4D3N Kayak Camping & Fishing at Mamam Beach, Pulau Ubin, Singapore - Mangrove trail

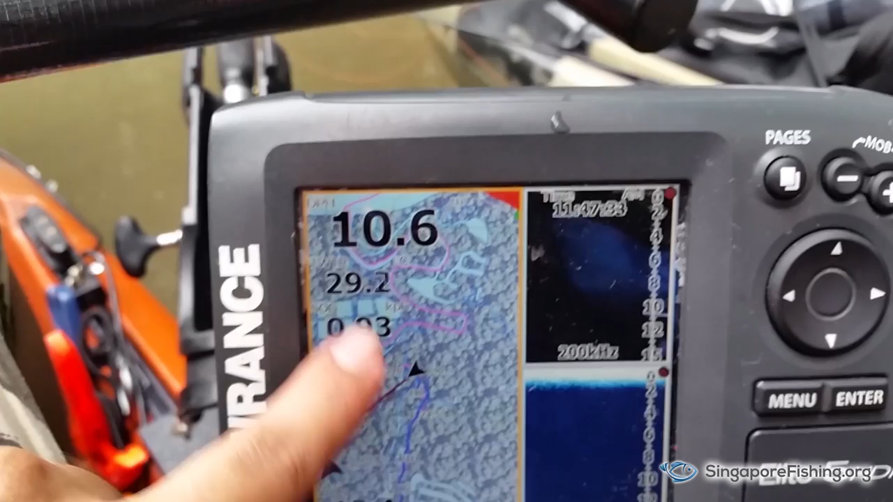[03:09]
We did see a shortcut here, but we didn't want to risk it. I tried to look at the left side,
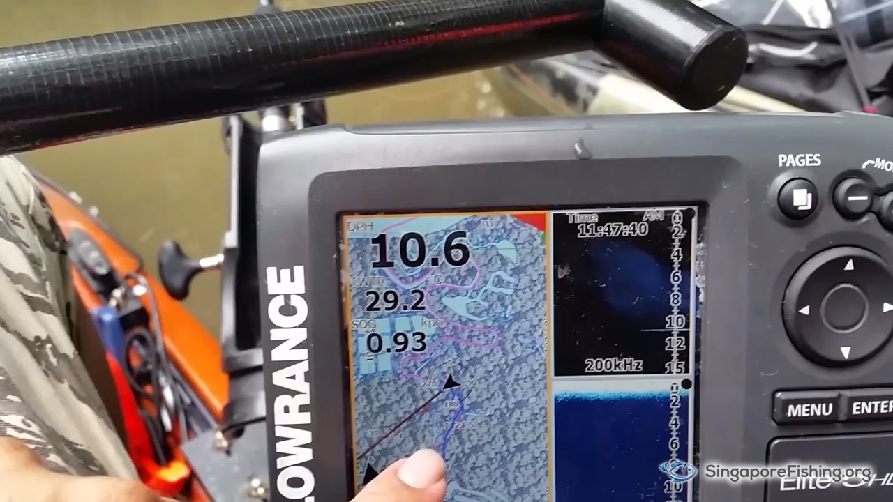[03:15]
which is the way we went on the first time, first trip.